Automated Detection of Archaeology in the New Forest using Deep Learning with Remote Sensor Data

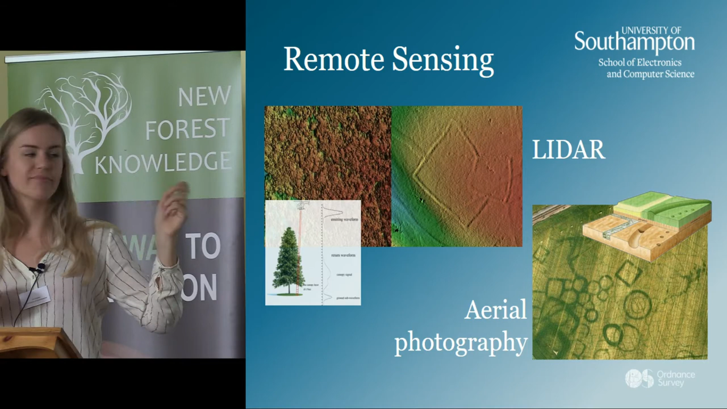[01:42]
we can see through the forest and we have the area of photography seeing crop marks and by using these two techniques we can really have
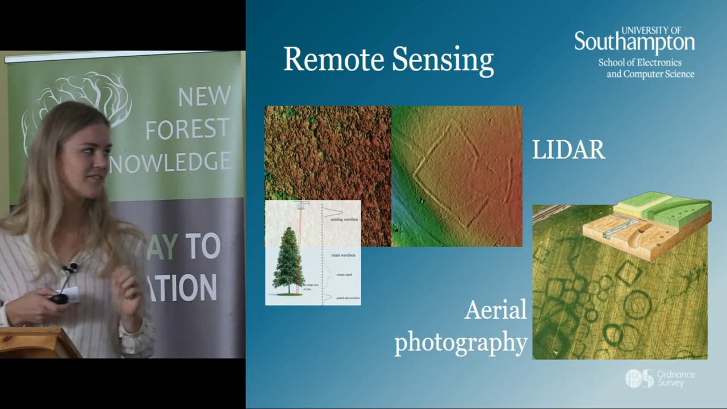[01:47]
an inside of areas so why do we want to then automate this process